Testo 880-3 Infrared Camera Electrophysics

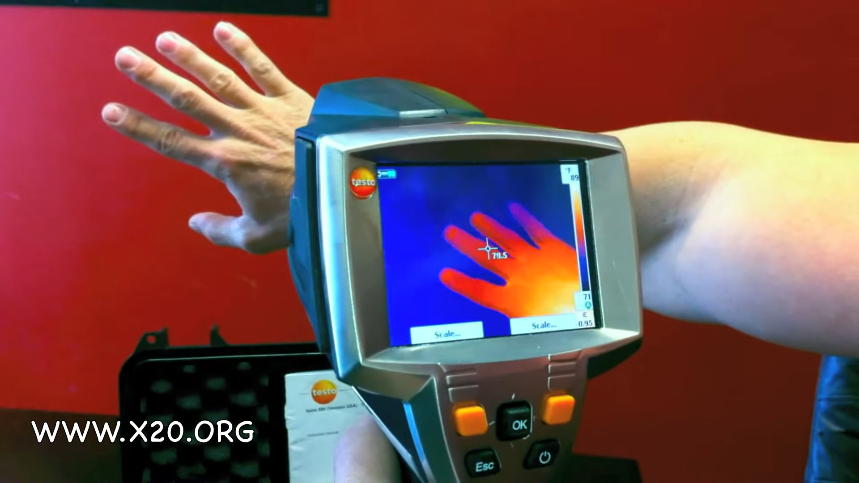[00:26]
This is the Ironbow color palette. There's multiple color palettes to choose from.